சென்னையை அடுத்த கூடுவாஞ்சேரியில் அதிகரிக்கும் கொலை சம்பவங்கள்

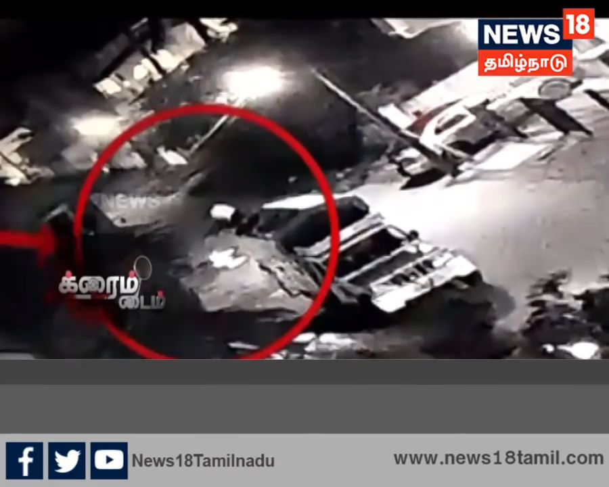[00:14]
சன்னையை அடுத்த கூடுவாஞ்சேரிகள் கொலை நடந்த இடத்தில் புருத்தப்பட்டிருந்த CCTV கேமராவில் பதிவான காட்சிகள் இவை